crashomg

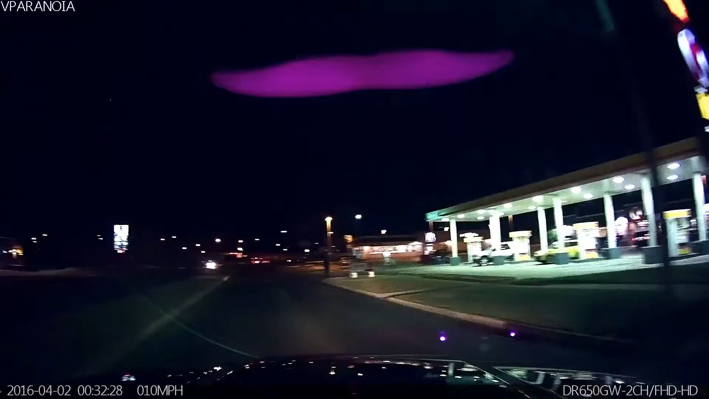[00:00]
oh shit what happened up there well there's a head-on collision there and a van in the building to the left at Zeggy's wait wait what head like oh my god my god yeah oh my god how the fuck whoa whoa whoa whoa okay